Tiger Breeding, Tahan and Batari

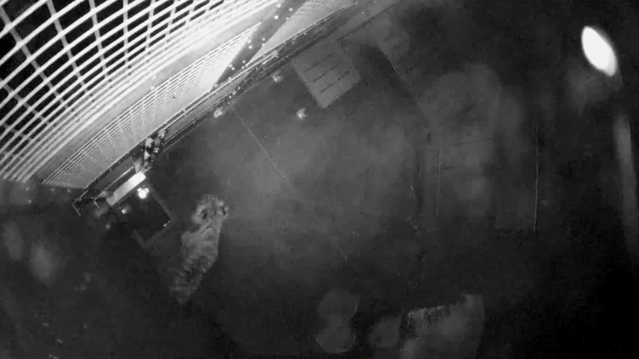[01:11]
Tahan popped up and went straight to where she was and waited for her to come back into the, they weren't sharing space, but he waited for her to come back so he was very focused on her, always watching her.